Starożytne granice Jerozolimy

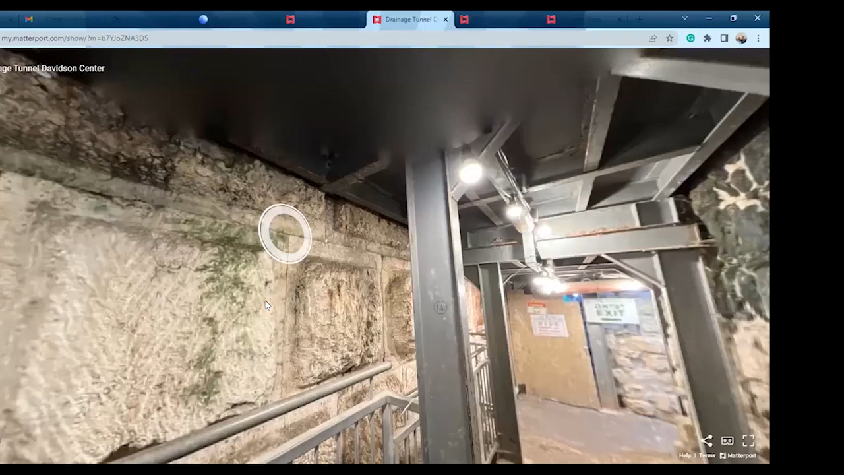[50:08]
Dalej widać te ramki na kamieniach. To właśnie jest ściana płaczu, ściana zachodnia.
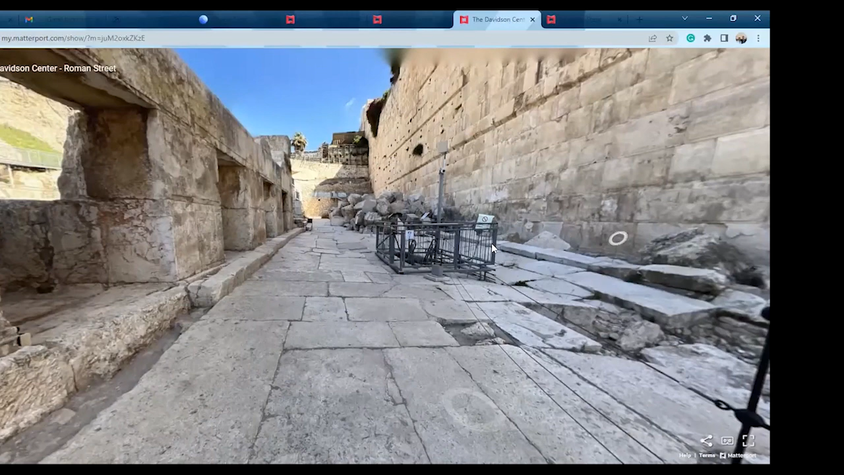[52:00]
tylko trochę niżej, gdzie jest na to miejsce.